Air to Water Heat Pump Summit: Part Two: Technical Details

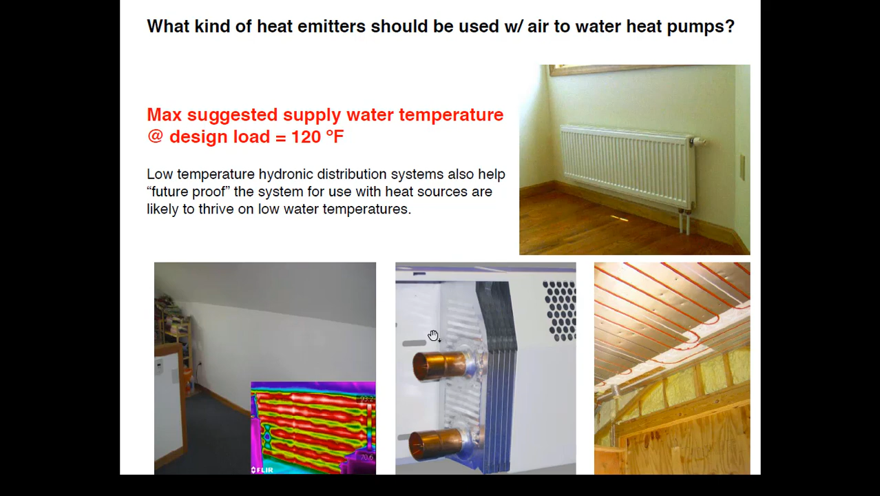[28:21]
So it's this idea of not doing today something we have to undo five years from now, 10 years from now, okay? And there's a lot of product and concepts out there, panel radiators. You're probably wondering, what's the stairwell doing in here? Well, this is a radiant panel on both sides here. This is radiant wall heating, okay? Radiant ceilings, high output thin tube. This is another panel radiator that has some small fans built into it. And you can see from the thermograph here, this is actually a radiant wall panel here. It's just built into the vertical web of an attic truss.
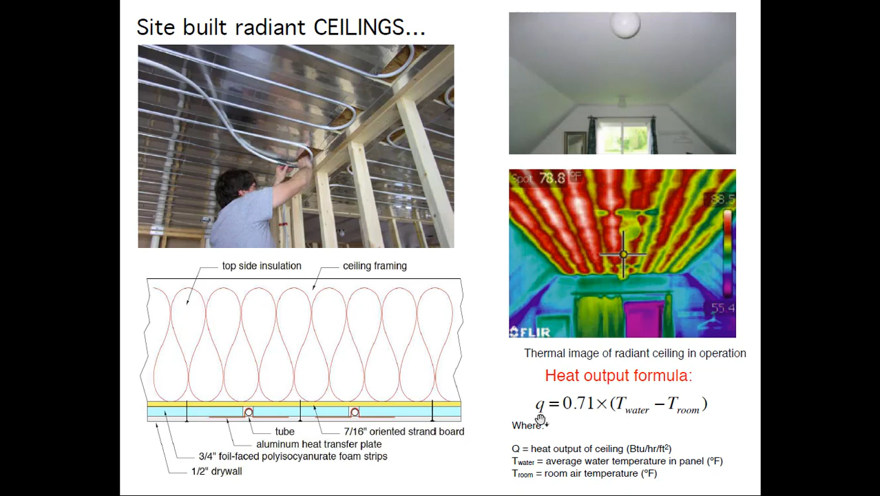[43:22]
PEX aluminum PEX to aluminum is much less. The tube does move a little bit more than the plate because of the presence of the PEX, but it's very small. Same system turned 90 degrees, radiant walls. Again, you can see the red here indicating that the plates are doing their job. Left the plates out where there's receptacles, turn the box.